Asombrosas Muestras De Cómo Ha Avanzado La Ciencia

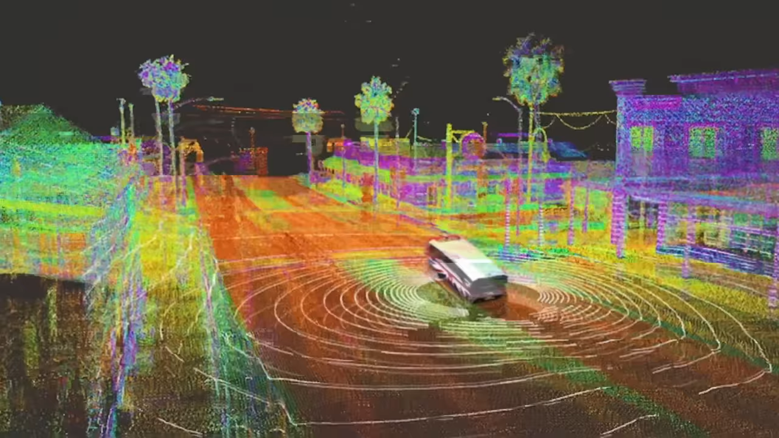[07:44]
Estos locos vehículos usan una variedad de sensores, escáneres láser y una cámara para construir un mapa 3D del entorno que les permite maniobrar a través de él, sin accidentes por su cuenta.